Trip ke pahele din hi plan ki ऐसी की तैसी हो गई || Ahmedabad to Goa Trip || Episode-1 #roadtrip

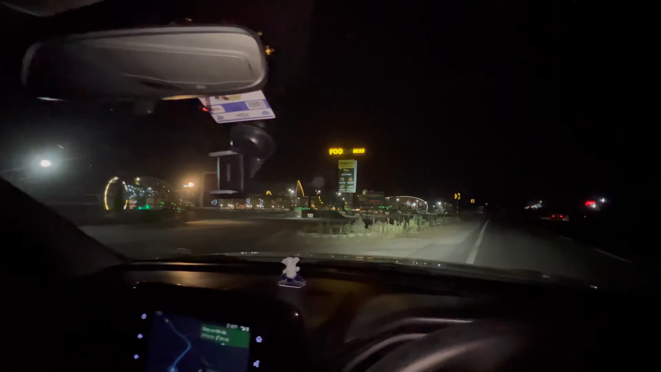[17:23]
अच्छलो वही कब्से चल रहे है अभी ये मिला है फूद एक्स्प्रेस कितने किलो मेटर चल गए
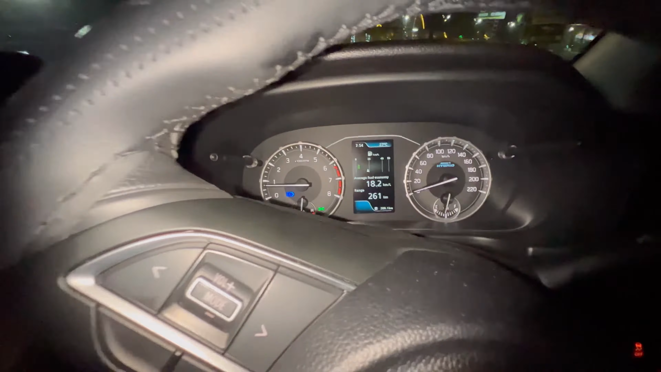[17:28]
दिखाओ गई 288 अल्मोस
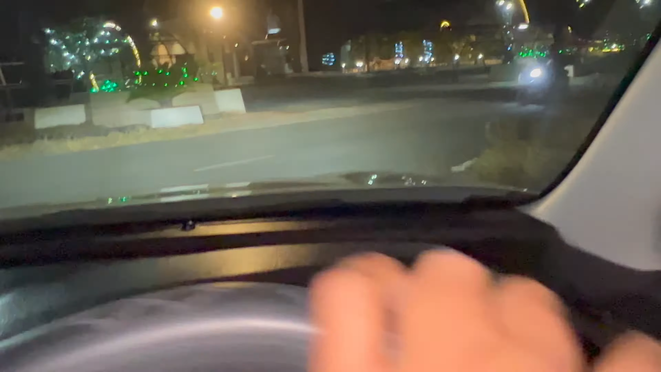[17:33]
300 तो अभी थोड़ा रेश कर लेंगे इधर फूड कोट यह फूड एक्सप्रेस
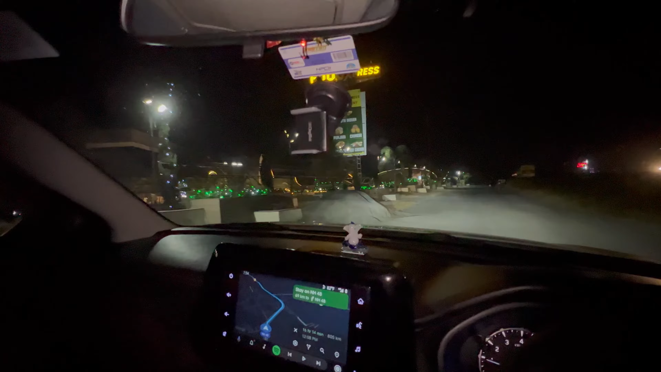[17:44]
देखते हैं यह पर क्या क्या मिलता है थोड़ा खाना भी देख लेंगे है कि नहीं
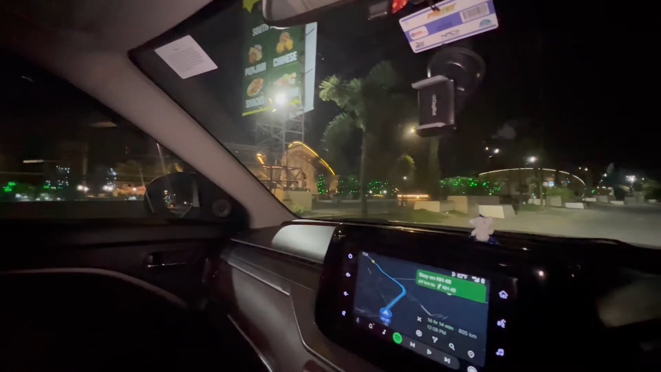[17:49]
काना है कि नहीं इधर
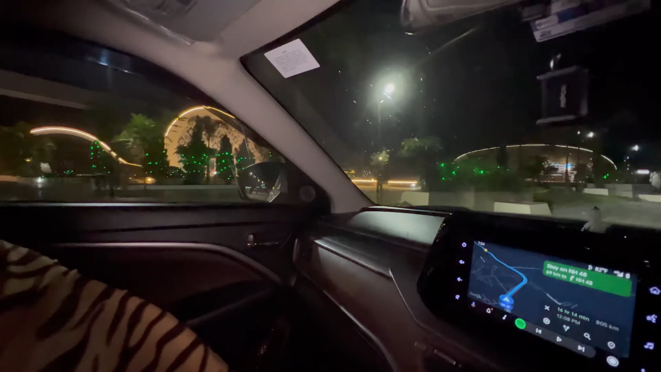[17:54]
अच्छा है चलो अंदर तो चले कोई दिख तो नहीं रहा है
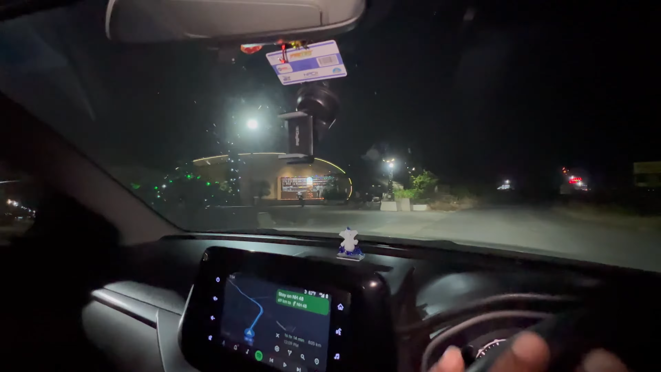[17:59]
चलो चलते हैं तर कार वहाँ पारक है अभी सेम भाई को उतार